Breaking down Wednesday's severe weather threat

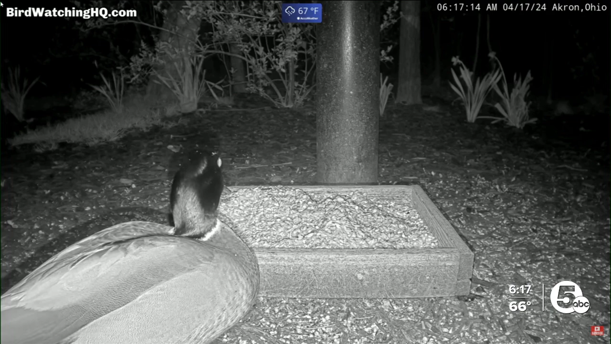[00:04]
We're talking 617, some showers rolling through here. We're just trying to get some breakfast, right?